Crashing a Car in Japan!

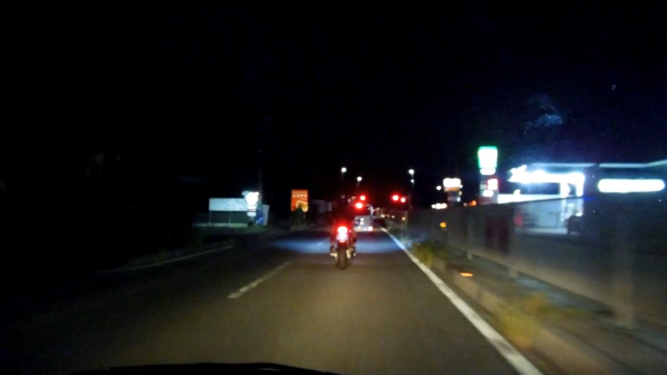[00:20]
This is a different crazy motorcyclist. You'll notice his arms both hanging down beside his body there. Having a bit of a rest. Doesn't need his arms. Looking around a lot. Don't know if he's looking for police or seeing if people were watching him or something. But trying to attract a bit of attention. Arms hanging by his sides. Swinging his bike from side to side. Just generally fooling around. Risking some skin.
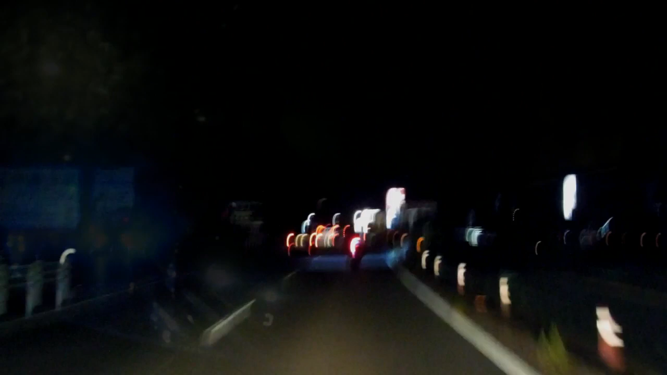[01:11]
Behind us we had this car. With blue lights. And we showed you this sort of thing before. Blue lights, yellow lights, green lights.